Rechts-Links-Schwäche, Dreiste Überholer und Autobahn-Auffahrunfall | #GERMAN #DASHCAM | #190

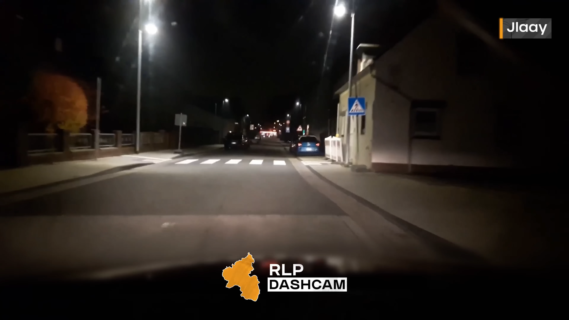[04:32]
Kannst halt schlecht was sehen bei Leuten schwarzer Jacke. Im Dunkeln. So viel dazu. Alter. Von hinten nähert sich ein Motorradfahrer.